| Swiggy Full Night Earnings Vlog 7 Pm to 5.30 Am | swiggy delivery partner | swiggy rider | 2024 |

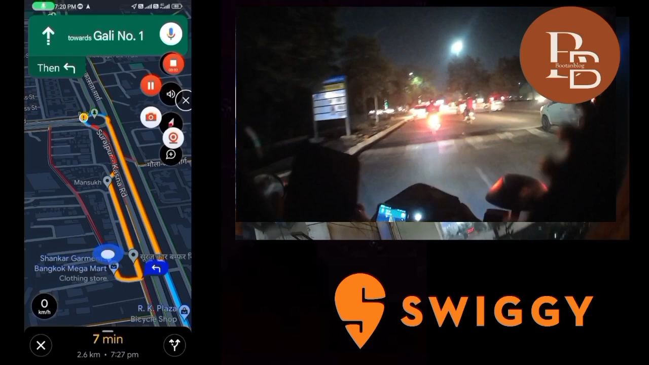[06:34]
तो चलिए फटाफट से 2.6 किलोमीटर चलते हैं
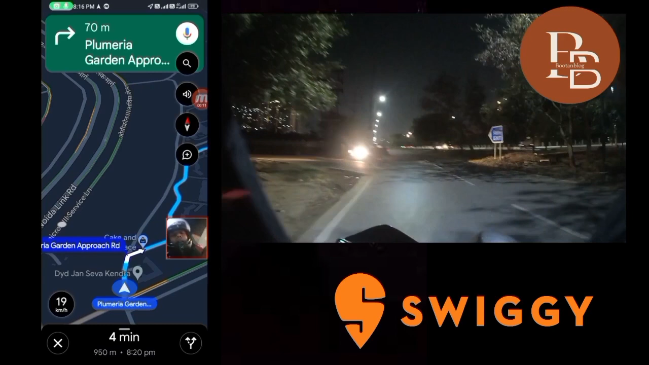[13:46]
Take the next right to stay away from the Radha Beach Road.
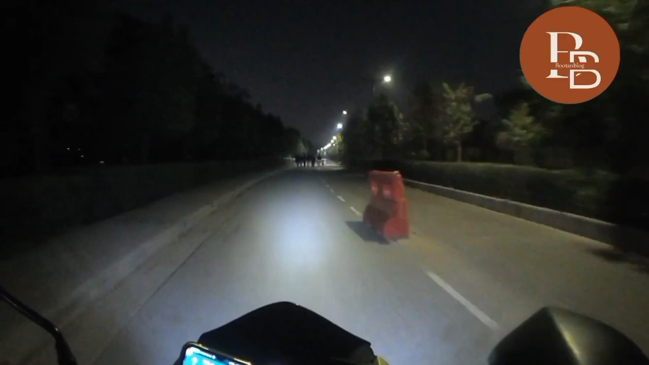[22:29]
देख सकते हो किस तरह से घूम रहे हैं लोग, मतलब गेट से 2-2 किलोमीटर तक कॉलेज का कैंपस है।
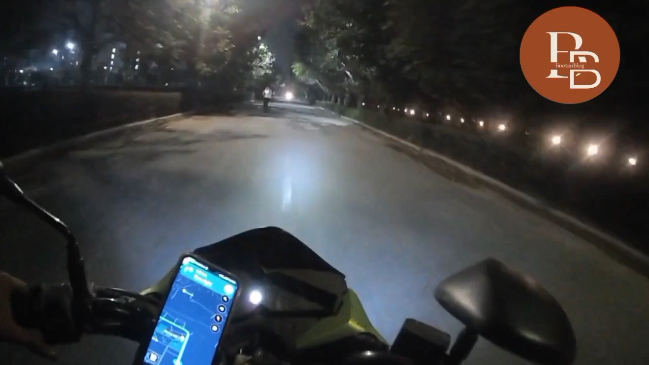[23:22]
देख सकते हैं गाइस पूजा का पूजा चारों तरफ से रोड ही रोड दिख रहा है।
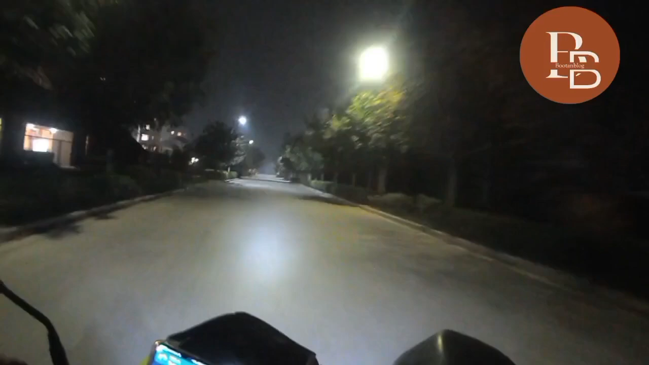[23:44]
हॉस्टल हॉस्टल के पास अभी तक 1.5 किलोमीटर गाइस चल चुके हैं हम लोग अभी तक पूरा। तो इधर है
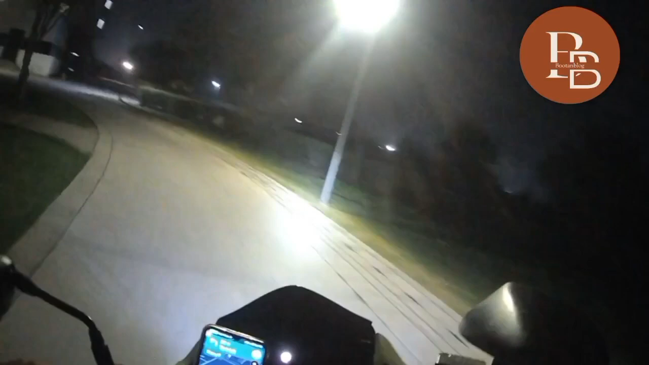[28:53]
ये तो बड़ा नागिन जैसा है।
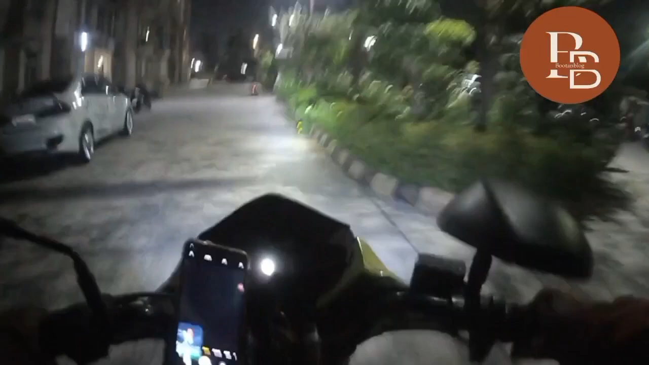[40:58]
गाइस ये हमारा सातवां ऑर्डर है। चलिए फटाफट से इसको डिलीवर मारते हैं।
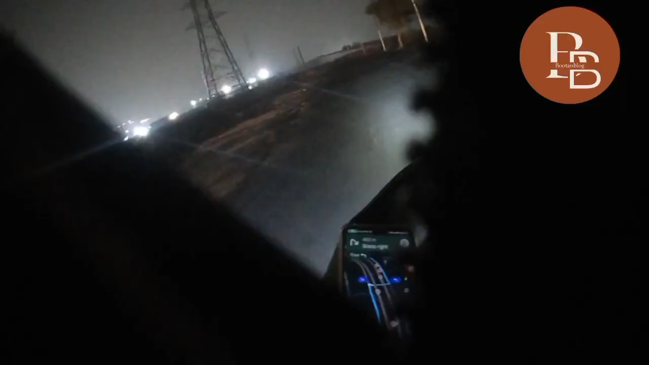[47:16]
ओके गाइस, तो हम लोग पहुंचने वाले हैं डिलीवरी लोकेशन पे।
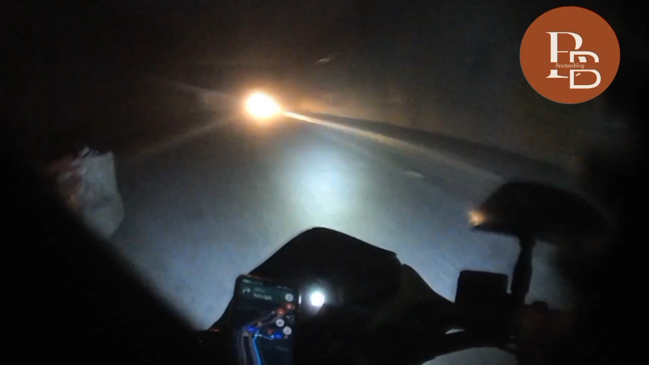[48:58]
सब इसी सब कंटेंट से रिलेटेड ही रहेगा। तो देख सकते हैं इतनी टनल में इतनी रात को जा रहा हूँ मैं।
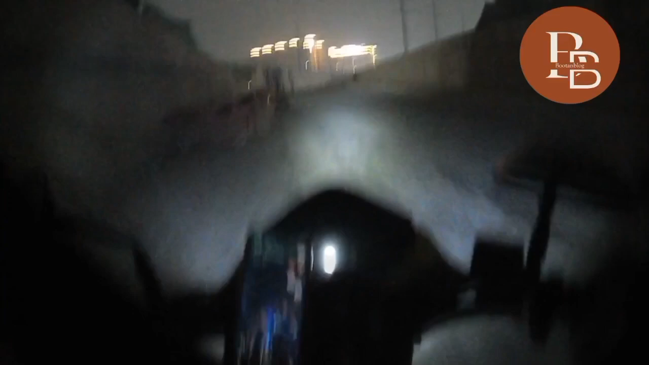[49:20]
थोड़ा सा क्या है ना गाइस, रात को थोड़ा सा डर भी रहता है ना, लड़के ऑर्डर मंगा लेते हैं,